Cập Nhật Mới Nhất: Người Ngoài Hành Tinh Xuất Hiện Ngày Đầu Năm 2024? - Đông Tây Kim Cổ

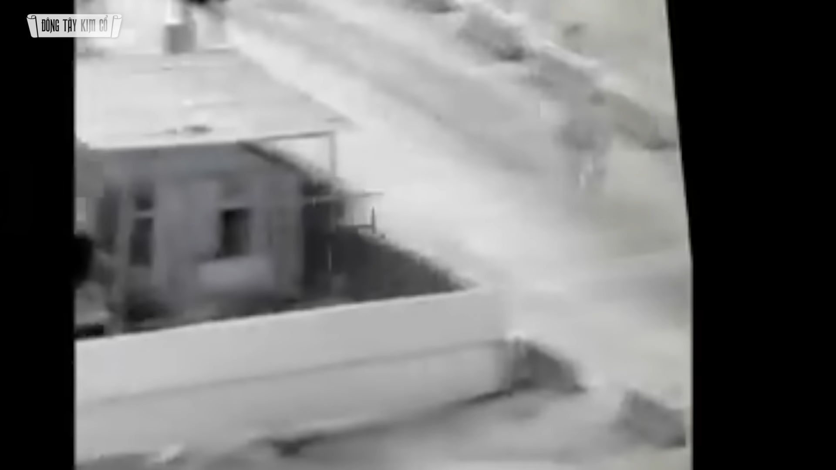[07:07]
UFO hình con sứa tại căn cứ quân sự Mỹ ở Iraq Vào ngày 9 tháng 1 năm 2024,
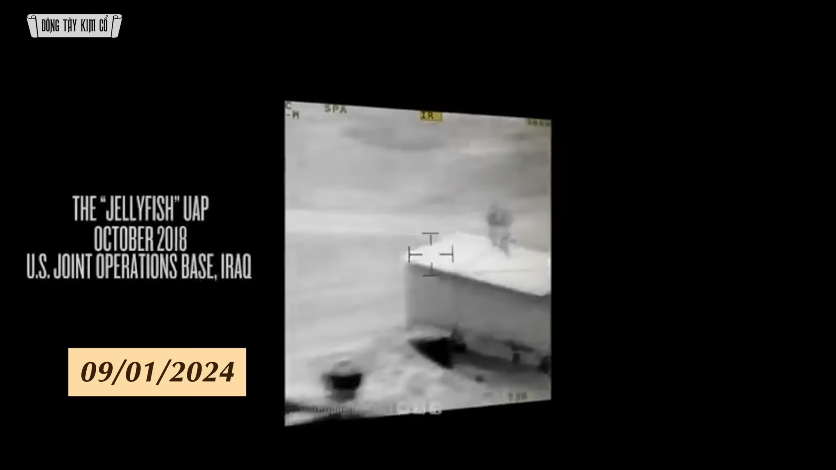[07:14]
các phóng viên điều tra Jeremy Corpel và George Knapp đã công bố đoạn phim đáng kinh ngạc về một UFO hình con sứa bay qua căn cứ quân sự Mỹ ở Iraq vào tháng 10 năm 2018.
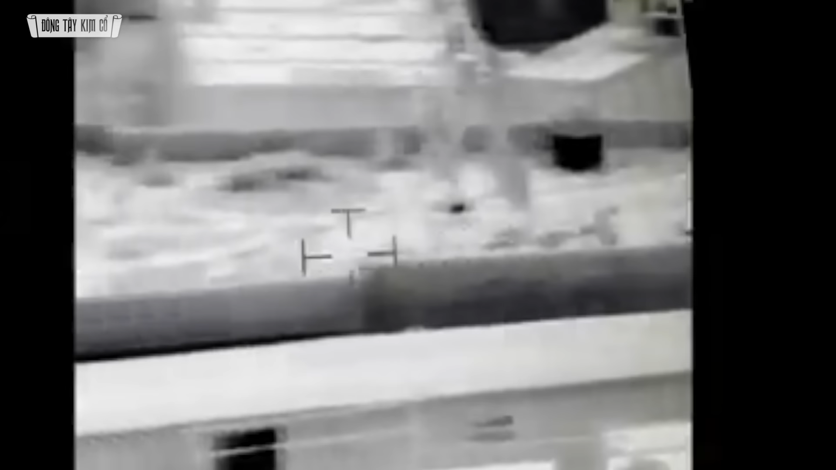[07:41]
Ngoài ra, Corpel còn chia sẻ về một bức ảnh khác chụp bằng hình ảnh nhiệt hồng ngoại ở Vịnh Ba Tư,
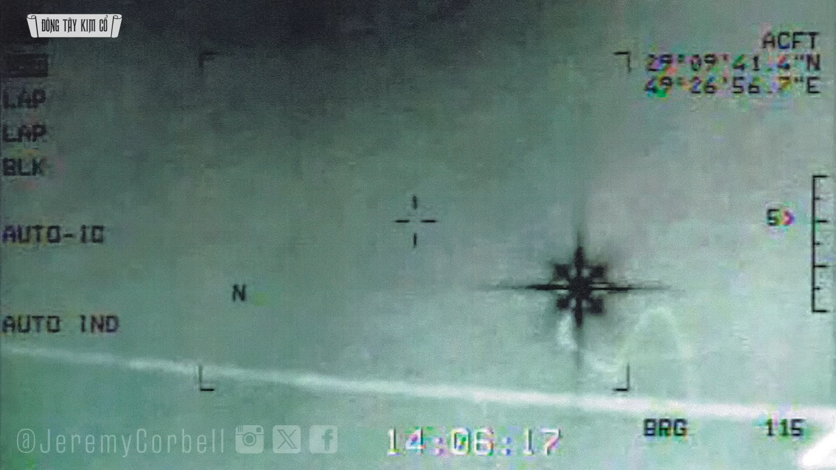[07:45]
cho thấy một UFO có hình dạng giống đèn trùng.
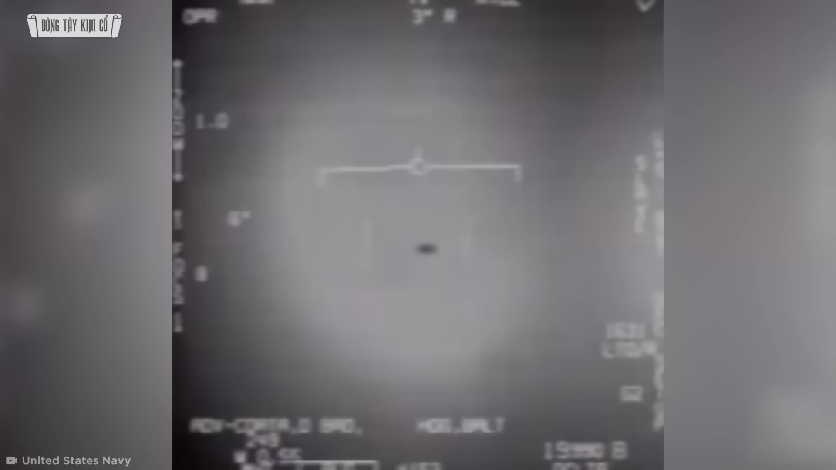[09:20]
Lần này, họ đã quay được video quý giá 90 giây về UFO ấy ở khoảng cách vài km. Chúng ta có thể nhìn thấy nó có hình bầu rục và sau một lúc lại biến mất.
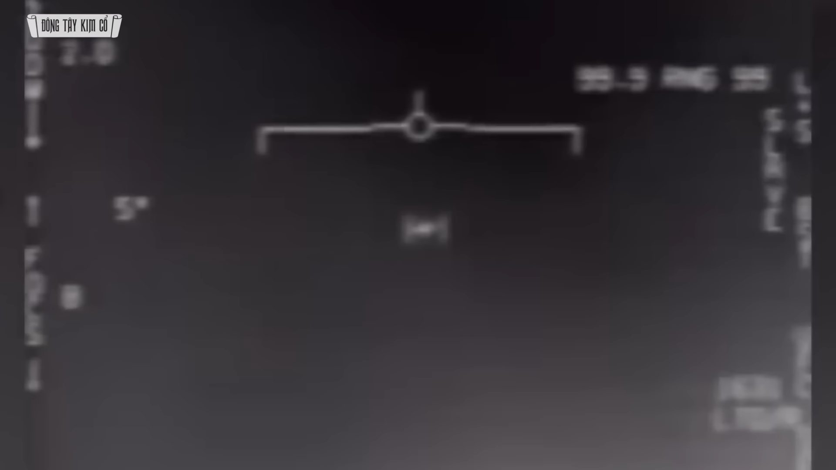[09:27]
Các nhân chứng khẳng định vật thể này không hoạt động theo quy luật vật lý thông thường.